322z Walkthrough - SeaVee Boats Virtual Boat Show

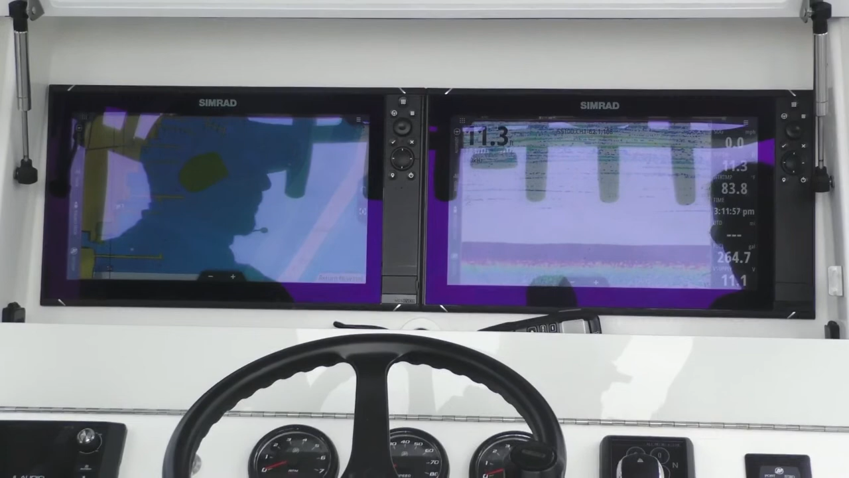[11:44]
Depending on what he's doing. Yeah, well, depending on what he's doing. I mean, Simrad makes a great product. They got great transducers.
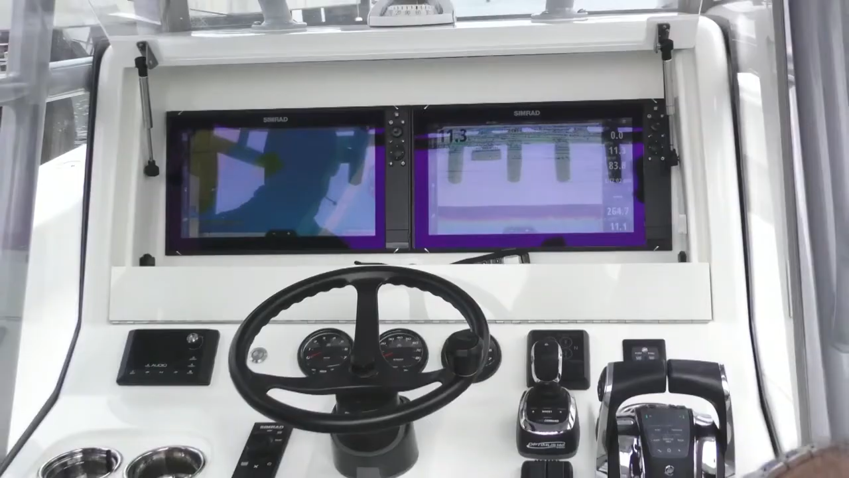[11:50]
The Halo Radar is a great product. With Furuno,